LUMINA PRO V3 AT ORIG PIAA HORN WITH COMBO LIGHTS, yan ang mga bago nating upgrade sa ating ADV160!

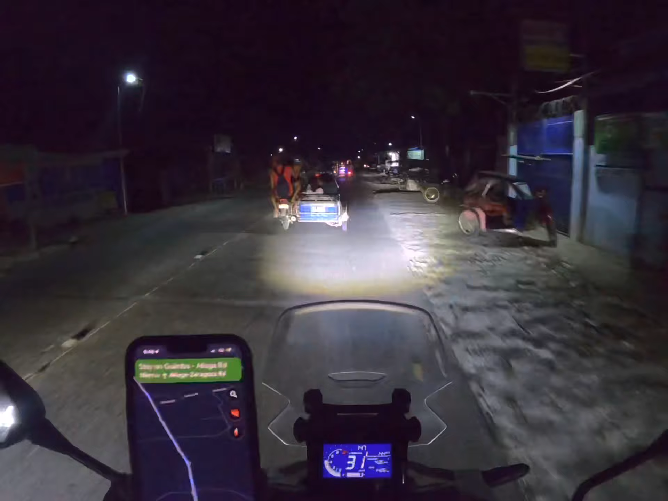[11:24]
Yun So Kahit madilim yung daan Ready na tayo for a long ride
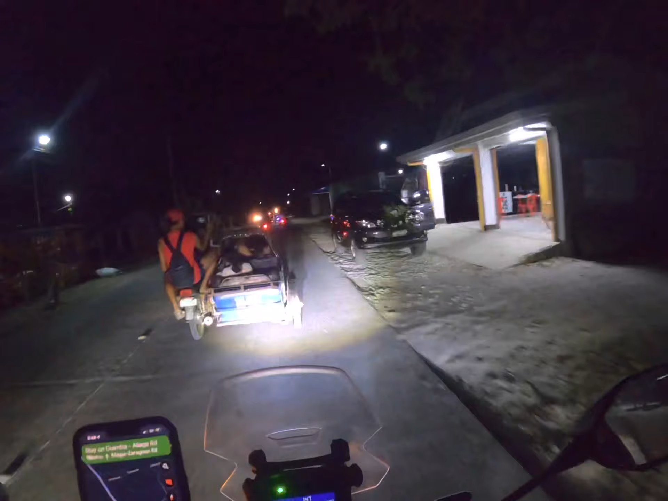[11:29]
Yun So yung lubak Kitang kita natin mga lods So